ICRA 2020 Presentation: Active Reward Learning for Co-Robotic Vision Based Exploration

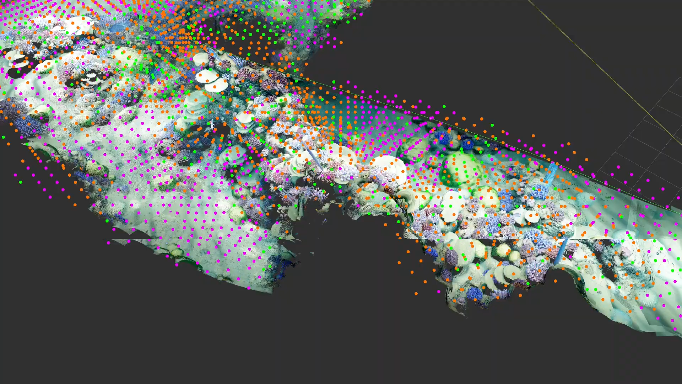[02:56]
If you make an observation of a fire coral topic, it's highly likely there will be more fire coral nearby, as well as other coral topics.
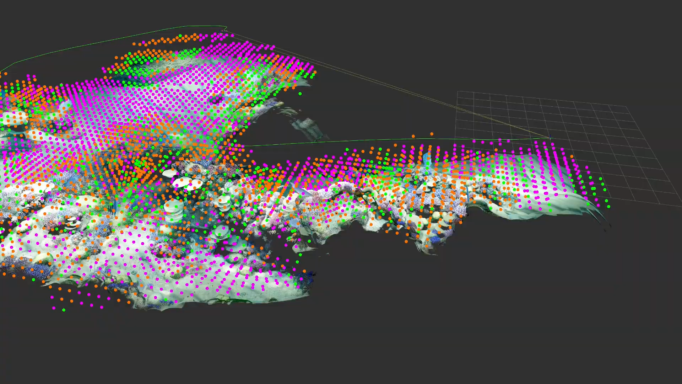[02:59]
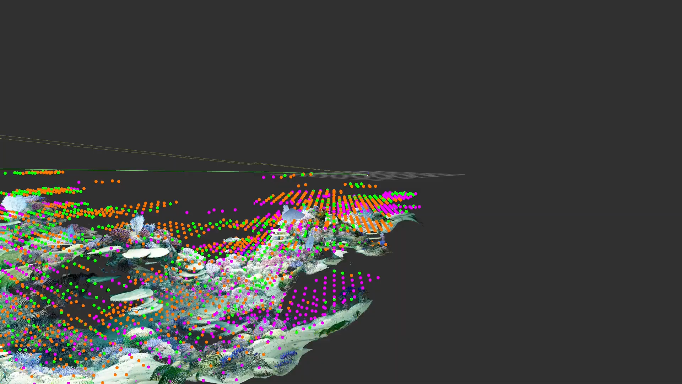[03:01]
Spatio-temporal topic models learn and use these correlations to build semantic maps,
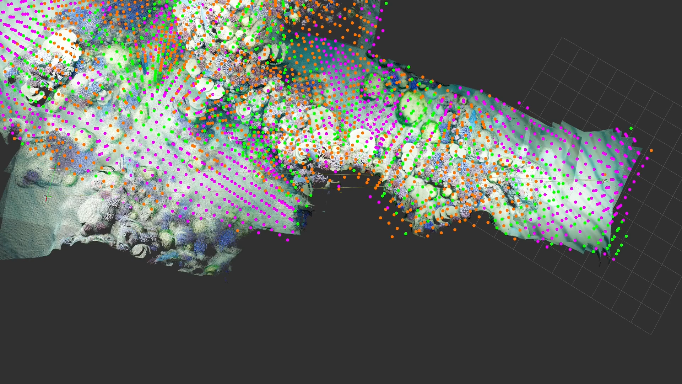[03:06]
like the ones we see here.
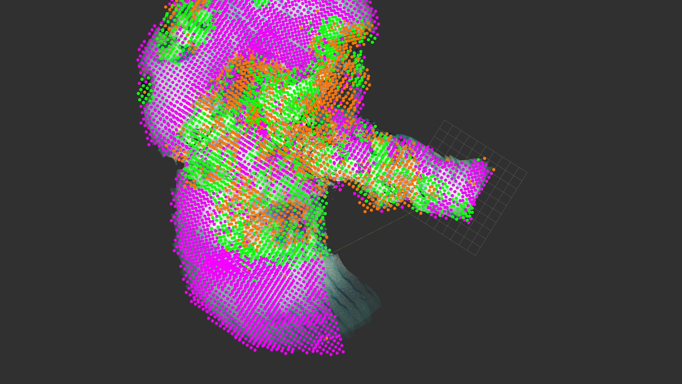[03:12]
The robot can extrapolate from these maps to predict what it will find in new locations. Putting everything so far together, we developed an approach for cooperative human-robot exploration of highly remote environments.